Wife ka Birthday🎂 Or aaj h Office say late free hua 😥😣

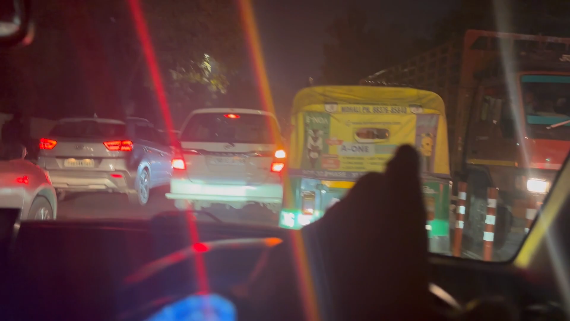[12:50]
यहाँ पे ना लोग पेशेंस नहीं रखते थोड़ा सा, यार मुड़ने दो क्यों जाम लगाना।
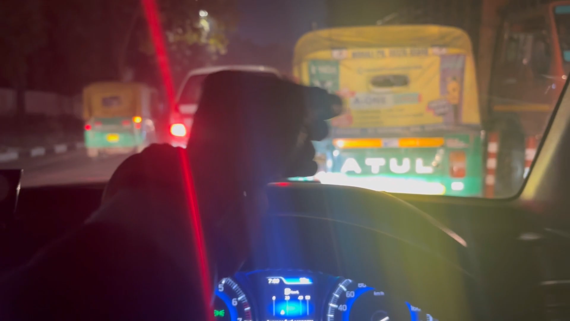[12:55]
पर हाँ ये मानना कि अगर इनकी ग्रीन लाइट है तो आप निकल जाओ, अदरवाइज हमें निकलने दो यार,
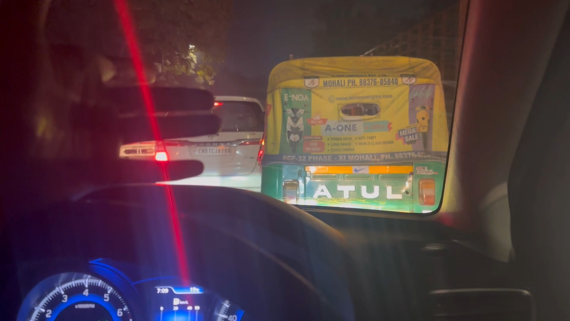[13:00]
जब लाइटें नहीं है आपकी तो वेट कर लो, पेशेंस नहीं है।
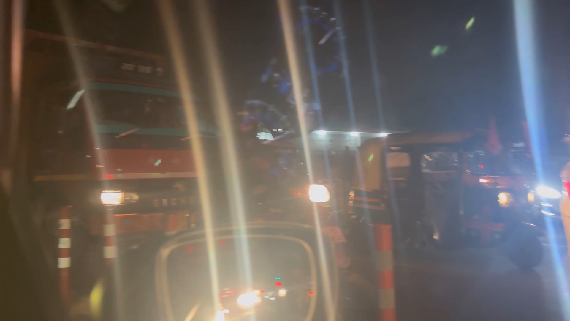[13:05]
अगर मेरी चंडीगढ़ से कोई ये वीडियो देख रहा है तो आप सब कोशिश करा करो कि यार
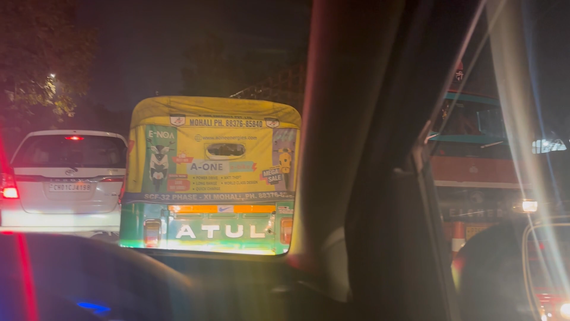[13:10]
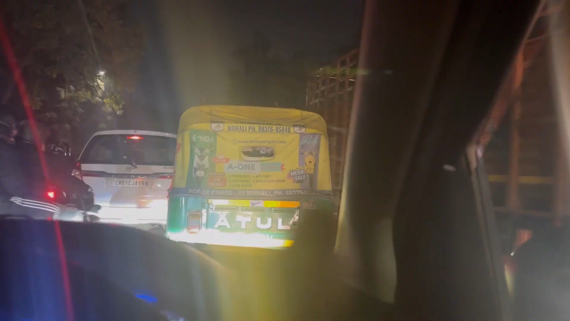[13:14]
जब आपकी लाइटें नहीं है तो आप वेट कर लो जो हम मतलब निकल सके। अब आप खुद ही देख लो, ज़बरदस्ती अड़ना पड़ता है ये देखो तब, और ऐसे में ना लगने का डर रहता है।
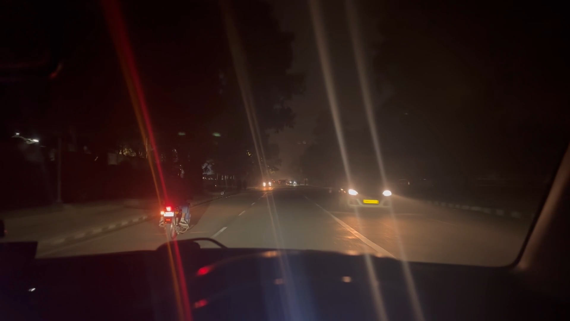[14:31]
पर अपन यहाँ से भी मुड़ सकते हैं यार, चलो वहाँ तक जाना ही क्यों, अपन यहीं से मुड़ जाते हैं।
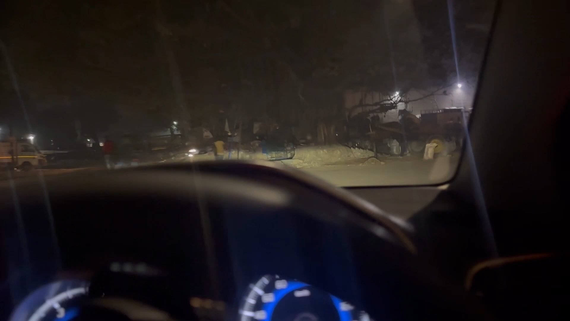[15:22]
बस ये राइट मुड़ के ये थोड़ा सा क्रॉस करके हम पहुंच गए हैं अलंते मॉल। वो
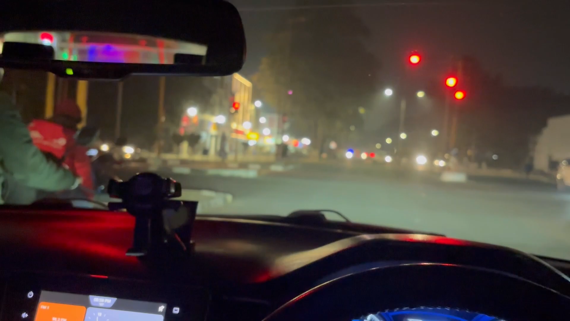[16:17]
मैंने पिक कर लिए हैं, अब जा रहा हूँ वापस कोठी की तरफ। लाइटों पे ही खड़ा हूँ,